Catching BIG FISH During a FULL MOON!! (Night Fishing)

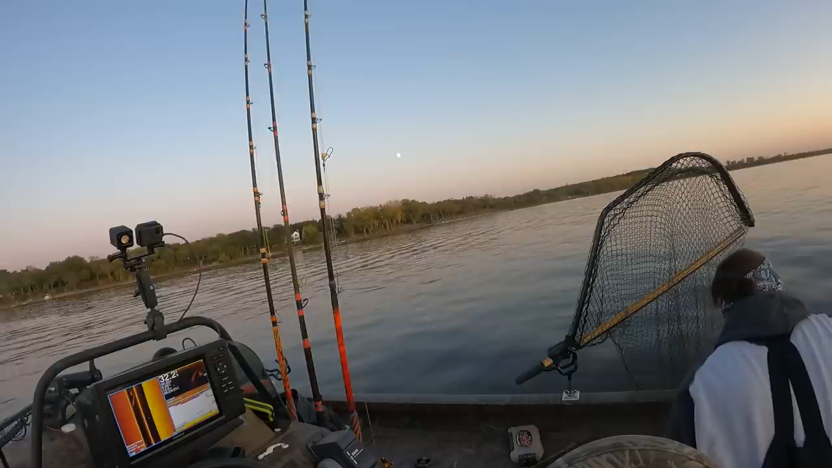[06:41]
Oh, there's one right there. Yeah. We need them right on bottom. Those are the hungry ones? Yeah. Okay.